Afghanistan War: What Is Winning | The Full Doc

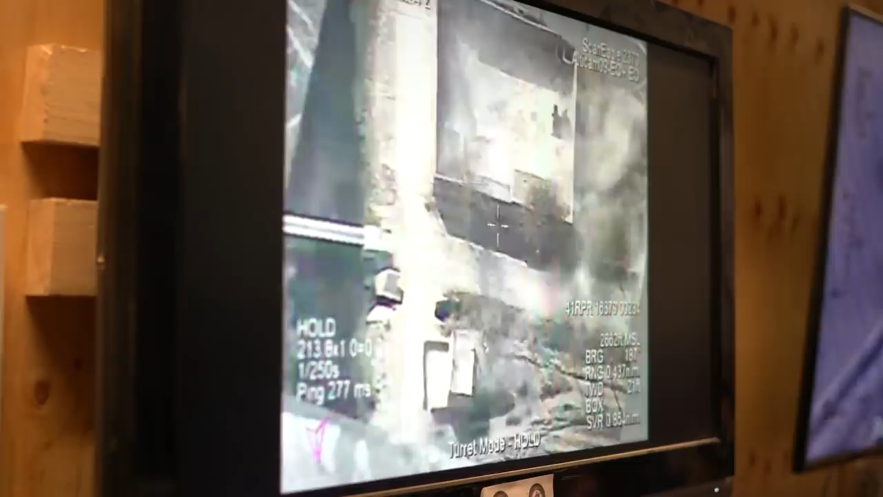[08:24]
Instead of us being right next to them, calling in the airstrike,